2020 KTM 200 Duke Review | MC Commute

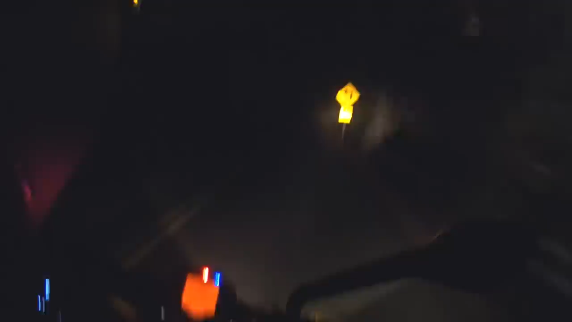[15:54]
Spend a good time, good deal riding this motorcycle at night. And that's another difference between the rest of the Duke lineup. To achieve that $4,000 price point, this motorcycle does not have LED headlamps. This has conventional halogen lighting. And the halogen headlight actually works pretty good.
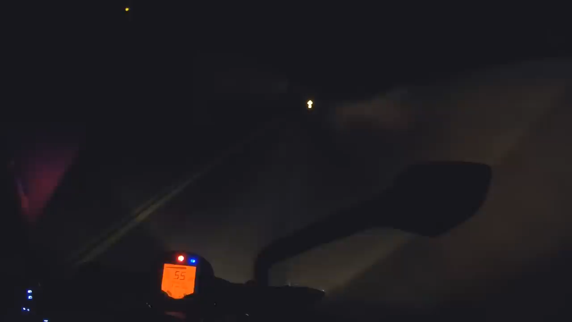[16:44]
But for a $4,000 bike, the halogen bulb headlight works better than other halogen bulb bikes I've ridden in the past, which is pretty decent. So definitely not bad.